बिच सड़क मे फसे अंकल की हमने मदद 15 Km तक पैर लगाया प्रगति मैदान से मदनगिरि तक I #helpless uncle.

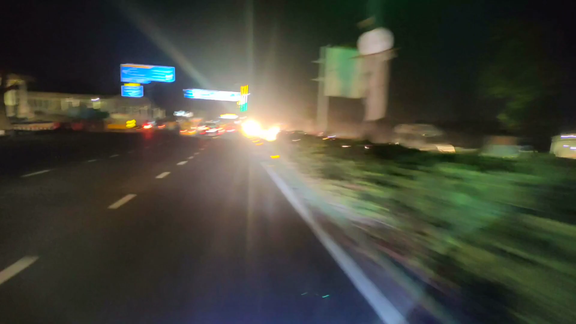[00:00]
तो ये देखिए अब निकल चुका है प्रगति मैदान की ओर, जो सीधा हमारा जाके वो आ जाएगा अपना पुराना किला, उससे आगे जाएंगे तो वेस्ट बन रहा है, तो मैं आप लोगों को दिखाता हूँ।
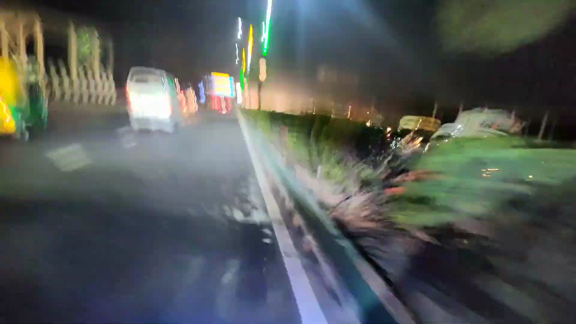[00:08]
रुकिए तो भाई, एक बंदा आ रहा धक्का मारते हुए, इससे पूछते कि क्या हो गया।
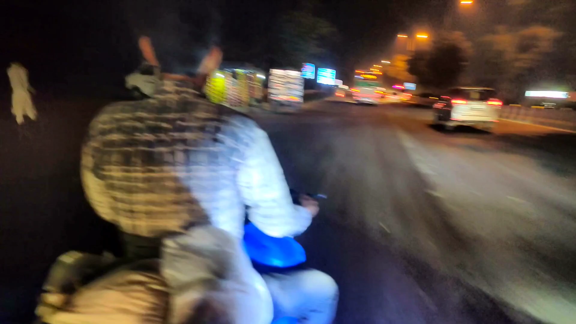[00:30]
तो हमने सोचा चलो अकेले रोड पे, क्योंकि इस रोड पे गाइस आपको दूर दूर तक ना पेट्रोल पंप मिलता है ना कोई मैकेनिक मिलता है, तो भैया ने सामान भी लाद रखा है तो वहाँ तक भैया लेके जाएंगे पैदल।
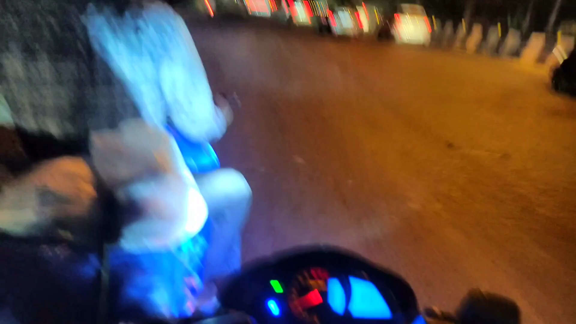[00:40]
मैं सोचा चलो पैर लगा देते हैं, थोड़ी बहुत हेल्प हम कर देते हैं।
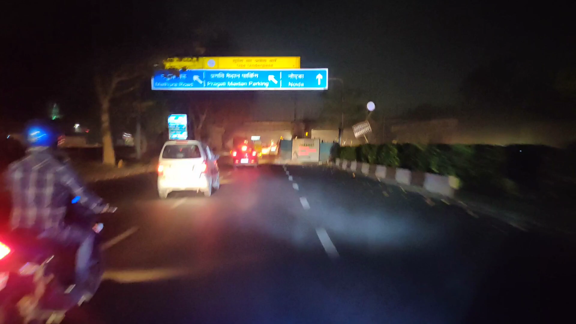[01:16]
पंचर हो गई, पेट्रोल खत्म हो गया उसका, बंदे का।
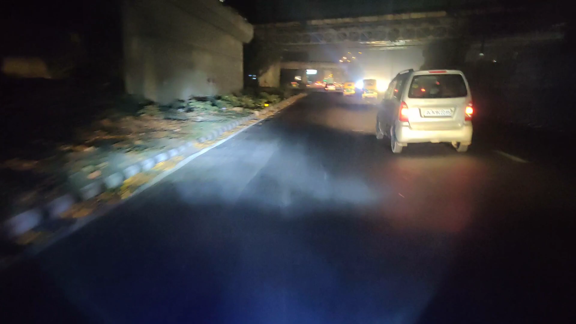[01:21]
वो एक बंदा आ रहा है धक्का मार के, पूछते हैं क्या हुआ, पेट्रोल खत्म हो गया कि पंचर हो गई है।
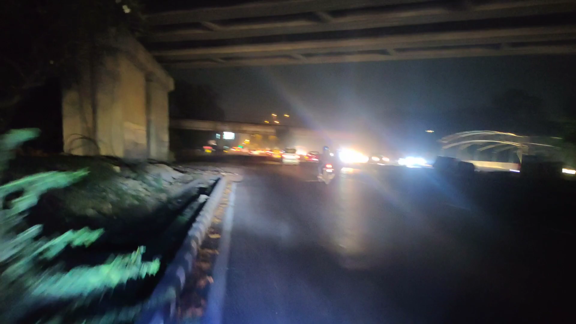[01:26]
नहीं नहीं ये रहा यार,
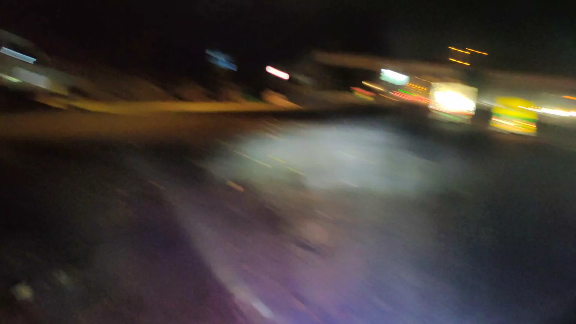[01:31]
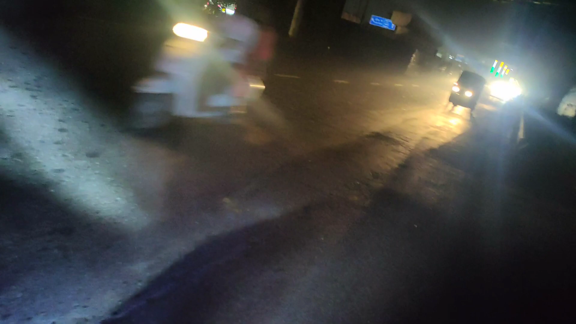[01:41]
तो भाई एक बंदा आ रहा धक्का मारते हुए, इससे पूछते कि क्या हो गया, पंचर हो गया है कि पेट्रोल खत्म हो गया।
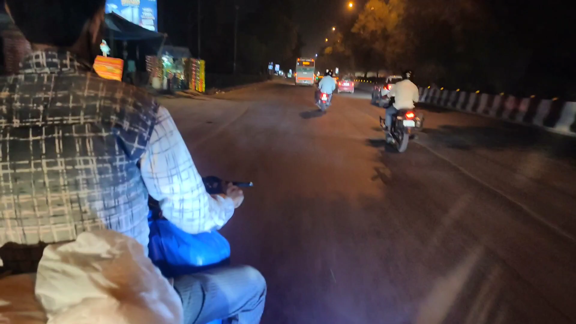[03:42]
तो भाई कभी भी आप लोगों को ऐसा मौका मिले तो प्लीज़ कभी भी ऐसा चांस मत देना किसी को कि आप जाने दो, हेल्प करो दूसरे बंदों की, क्योंकि देखो दूर दूर तक गाइस कुछ भी नहीं है।
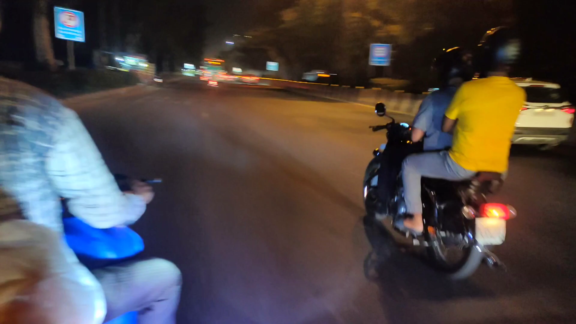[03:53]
भैया कहाँ तक लेके जाते पैदल खींच के, उनकी जगह हम होते तो हमारे को भी गुस्सा आ रहा होता कि हम कहाँ तक लेके जाएंगे पैदल।
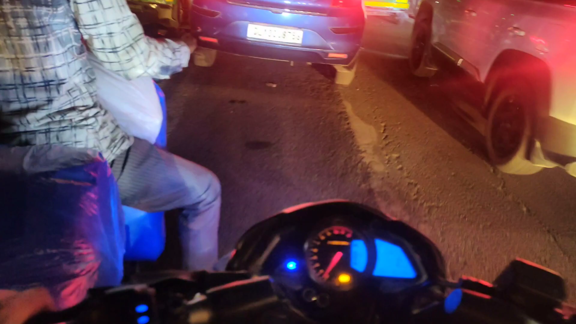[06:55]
अंकल भाई साहब पता नहीं अंकल कह रहे गोविंदपुरी रहता हूँ मैं तो हमारे को पौना घंटा हो गया पैर लगाते लगाते।
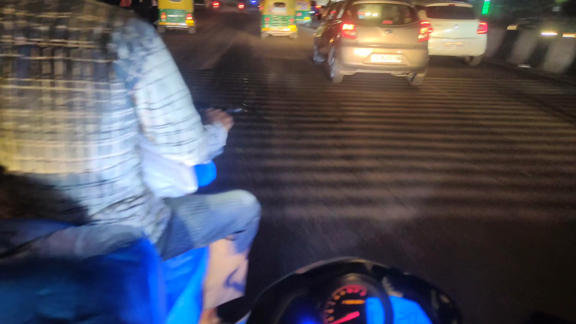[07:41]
क्योंकि अगर हम छोड़ने गए अंकल को आगे तो पूरा कर तक तो हम लेट हो जाएंगे जाते जाते। खाना करते हमने अंकल को 15 किलोमीटर तक पैर लगा दिया 15 किलोमीटर